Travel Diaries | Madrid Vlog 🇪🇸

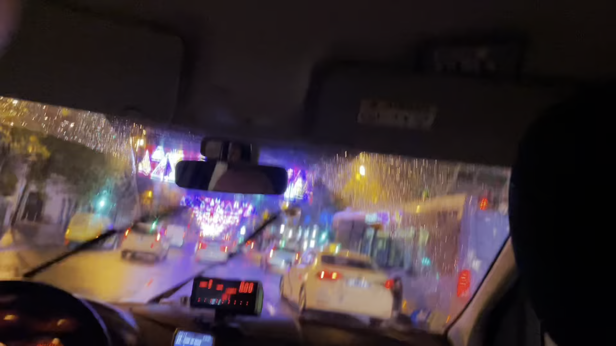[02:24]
so another cool thing when you visit Madrid in December are these various street lights I mean look at them they just light up the whole city and